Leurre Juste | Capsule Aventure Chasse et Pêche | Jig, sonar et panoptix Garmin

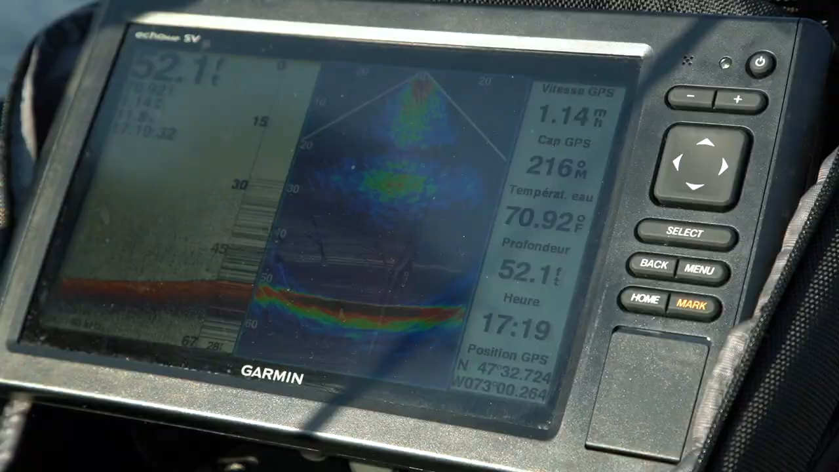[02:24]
On screen: water 70.92°F
On voit très bien nos têtes de jig. Possiblement qu'avec d'autres sonores, vous devez ajuster vous-même la sensibilité près du maximum, manuellement.
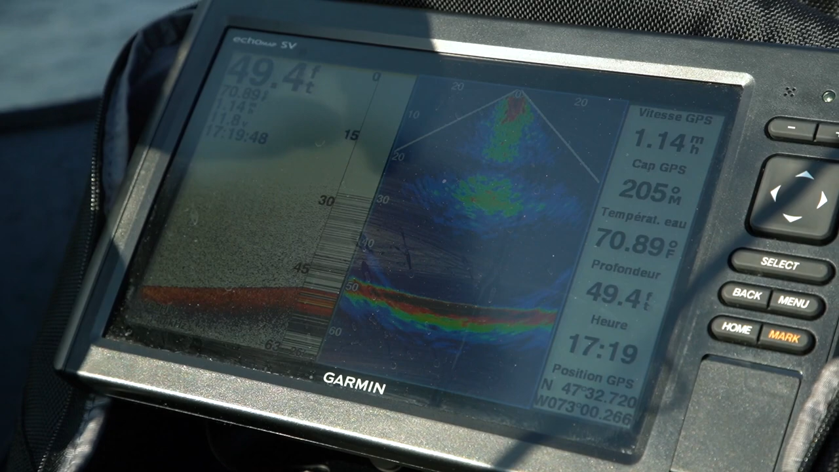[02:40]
On screen: depth 49.4 ft, water 70.89°F
c'est d'aller changer la fréquence de mon sonore en mettant la plus basse possible.
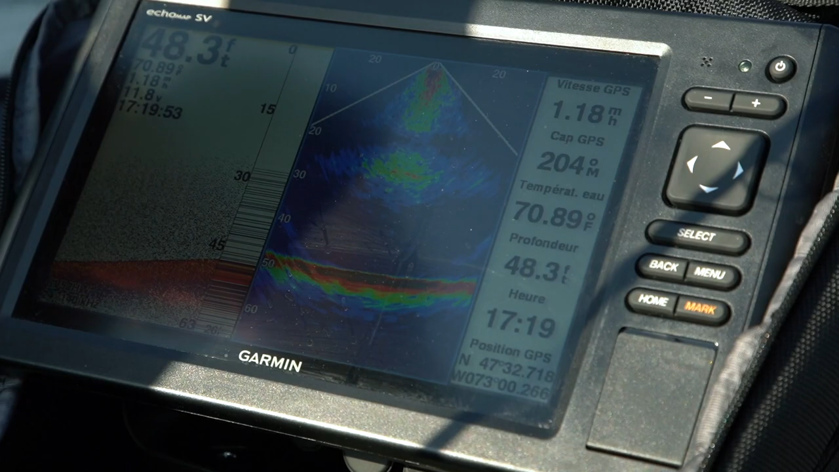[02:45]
On screen: depth 48.3 ft, water 70.89°F
Ça nous permet d'avoir un compte de détection plus large. Quand mon jig est rendu à la hauteur du poisson, parfois, on a une attaque immédiatement.
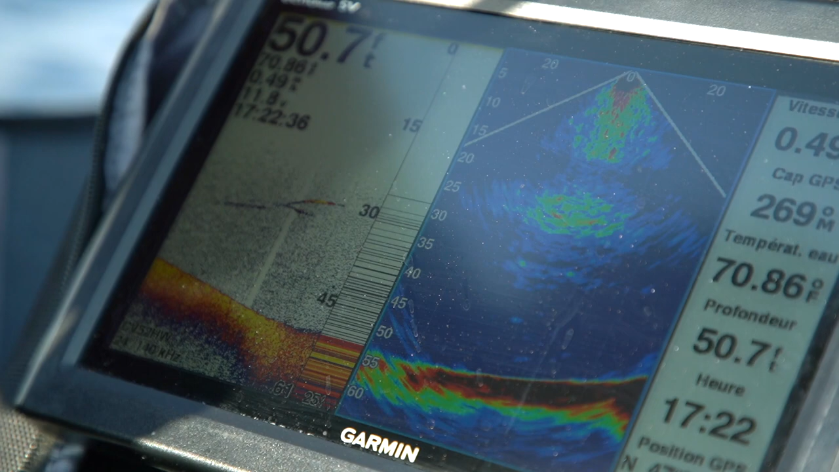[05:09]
On screen: depth 50.7 ft, water 70.86°F
Il y en a justement une dans le sonore. 30 pieds de hauteur. Je vais l'envoyer moi aussi. On le voit, le poisson, ici. Ce que j'expliquais tout à l'heure, dans 30 pieds, là, on le voit. J'ai passé tout droit. On me voit dans le panoptique, ça a 30 pieds. Il y a un poisson qui s'en vient vers moi. Il y a une cour après.
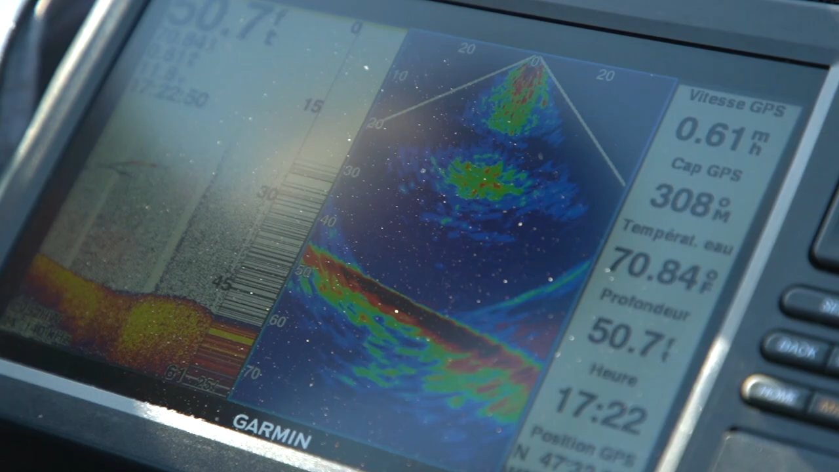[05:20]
On screen: depth 50.7 ft, water 70.84°F
On le voyait ici, là. Je vais me voir un petit exemple que ce n'est pas si simple. Là, j'essayais de descendre mon jig, de placer ma canne,